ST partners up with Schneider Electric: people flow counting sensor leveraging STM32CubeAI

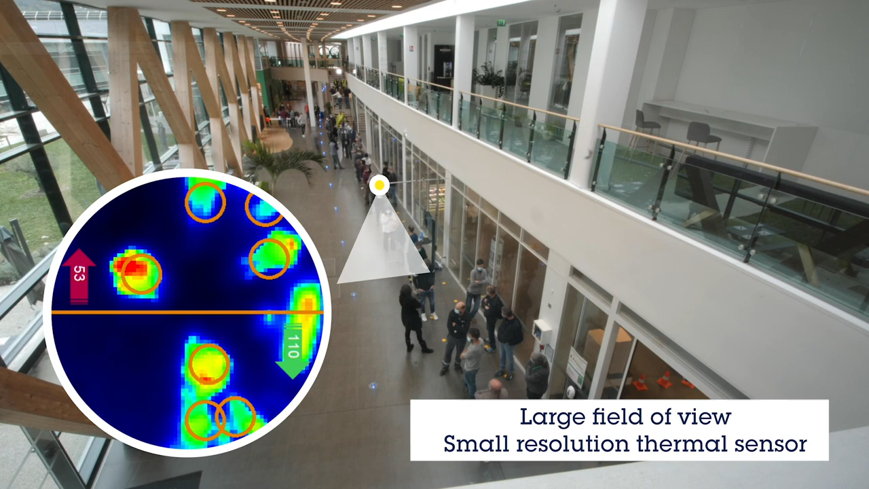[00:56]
this prototype can count in real time and with a high level of accuracy, the restaurant's attendance while running on the standard STM32 microcontroller.